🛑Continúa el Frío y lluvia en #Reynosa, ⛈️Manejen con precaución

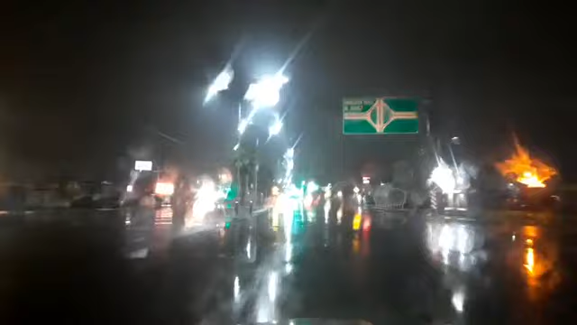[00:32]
9 grados centígrados sensación térmica de 6 grados centígrados recuerda que este video es patrocinadísimo por Materiales Cantú el único lugar donde encuentras todo pero todo para tu construcción te digo que el día de hoy puedes dejar tu mensajito tu saludito y con mucho gusto ahorita vamos a estarle dando pues dándole lectura aquí vamos justo en la carretera San Fernando vamos pasando justo por aquí por esta zona vamos a ir hacia enfrente donde se encuentra una tienda comercial y
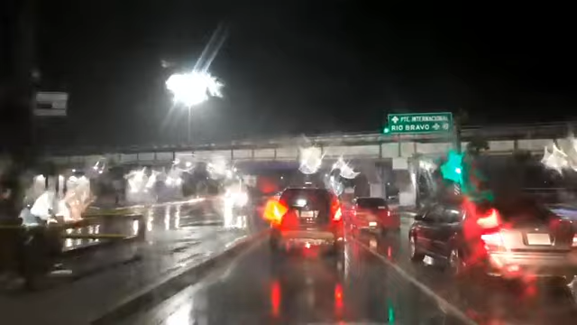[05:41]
gracias por estarnos viendo desde allá san fernando tamaulipas cercano a la ciudad de reinosa tamaulipas aquí nos vamos a incorporar rumbo al a lo que ya conocemos como
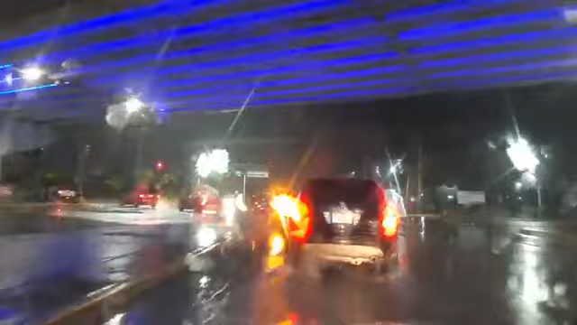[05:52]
el bulevar morelos hacia allá nos vamos a incorporar por esta zona hay unas partes donde hay
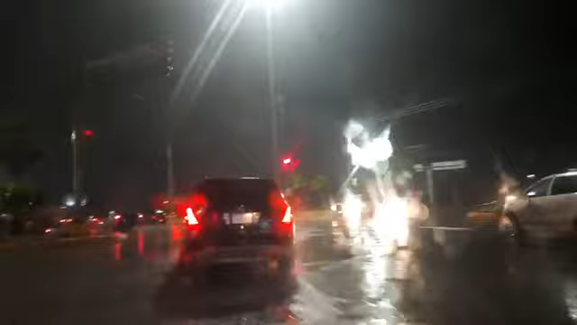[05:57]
mucho encharcamiento pero si ha llovido estos días amigos y dinos si ya
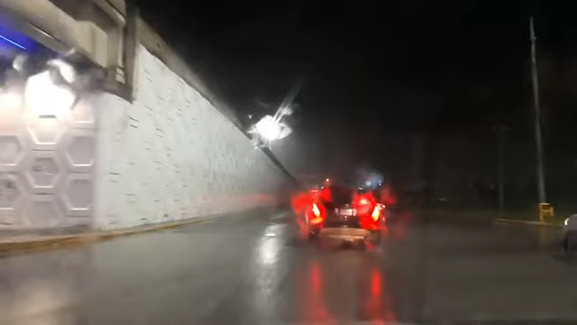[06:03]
se inundó tu colonia porque muchas colonias que se empiezan a infundar vean aquí es lo que les digo cuando vamos vamos manejando por las carreteras de alta velocidad vean aparte de chip y chip y los carros que van frente a nosotros nos empiezan a aventar bastante pues todo lo que es el soquete nos lo empiezan a aventar por enfrente así que aquí es donde hay que tener bastante precaución porque aparte de chip
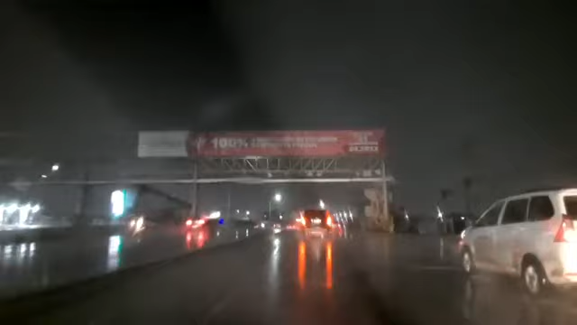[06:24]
y chip y aparte de ir manejando tenemos con bastante precaución porque nos van aventando todo el soquete los carros que van enfrente de nosotros vean este carro se quiere venir para acá pero no sé si ve que vengo aquí o no pero bueno aquí donde hay que tener un poquito de precaución vean como se empiezan a hacer los carriles y la verdad que si da miedo amigos manejar por este rumbo así de feo porque pues todo el soquete todo se empieza a aventar y luego hay zonas en Reynosa donde no están marcadas si no me dejarán mentir que hay zonas donde no
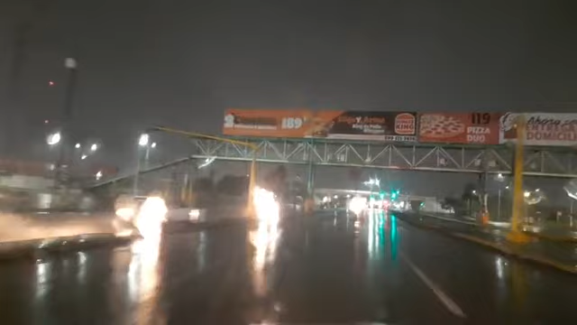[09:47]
hay algunas zonas así que son del área de Boulevard Hidalgo que ya se encuentran así pues es lamentable
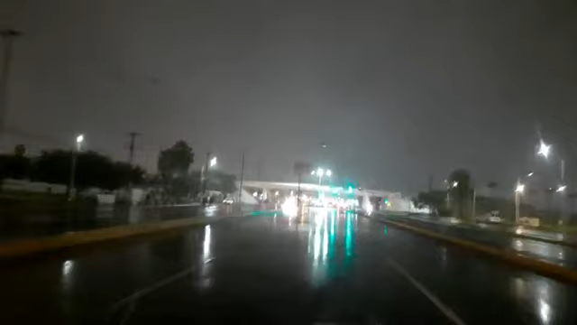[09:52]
amigos es lamentable pero bueno ni modo tendremos que seguir adelante seguir avanzando con precaución revisando nuestros retrovisores
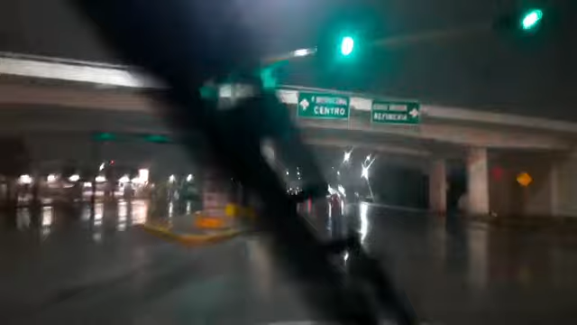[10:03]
y estar viendo a que no venga ningún carro por los lados para poder avanzar saluditos gracias por estar viendo en vivo recuerden dejen su like amigos y los que puedan donar estrellas se los vamos a agradecer de todo corazón venimos aquí por el Boulevard Morelos tranquilos nos vamos a meter por aquí por esta zona cuántos recuerdan lo que llamamos nosotros como la arena Juba donde antes hacían lucha libre voy a tratar de pasar por ahí a ver si alguien de ustedes la recuerda y si recuerdan la arena Juba por favor dejen los comentarios
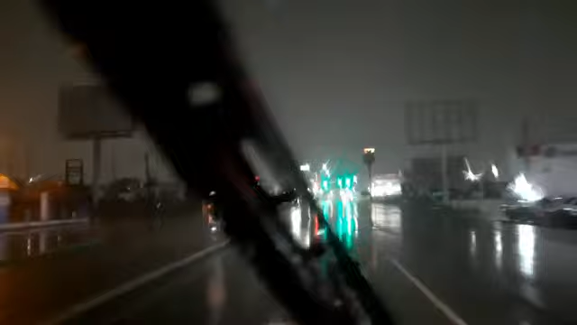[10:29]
voy a tratar de ir hacia la arena Juba para que la vean yo llegué a una lucha ahí nada más saluditos ahí nos está mandando saludos gracias gracias por mandar saludos amigos es de noche es de noche vean como está solitaria algunas partes de
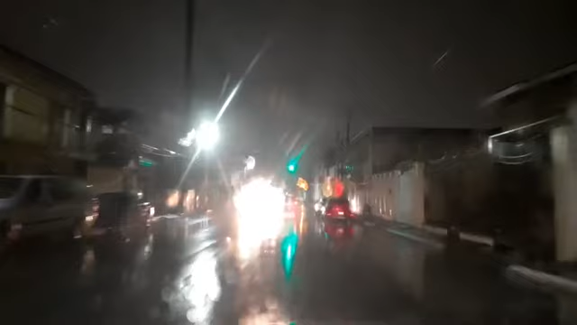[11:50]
andamos aquí recorriendo Reynosa amigos no sabemos qué rumbo tomar lo que lo que sí sé es que vamos avanzando poco a poco y nos tocó otra vez aquí nos tocó verde nuevamente hoy caímos en un bachecito pequeño
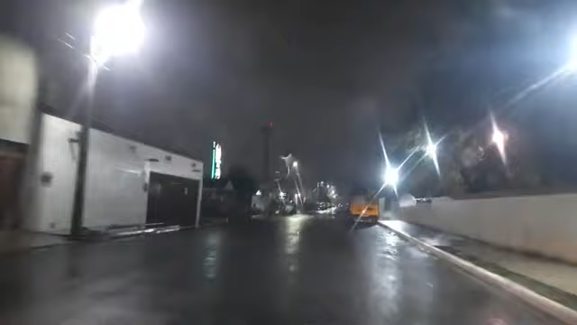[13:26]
saludos para Kuki de parte de Jesús ahí está mira va no sé si si es pero parece que es la arena Juba donde la arena no la Treviño Kelly si si es vean
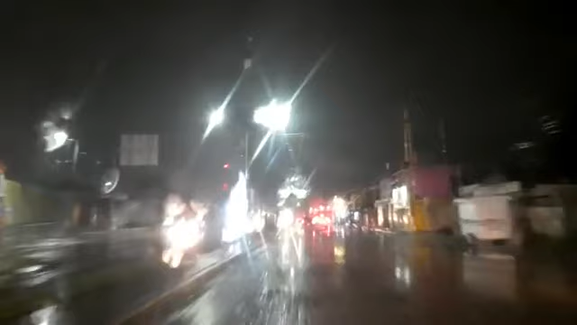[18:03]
ay no ay no no no no no les digo que las hay partes que están bastante feas amigos esas camionetas que pasan rápido pues traen llantas bien altas pero uno no saludos allá está Toluca nos están mandando un saludito desde Toluca gracias a todas las personas que nos están viendo desde allá desde bien lejos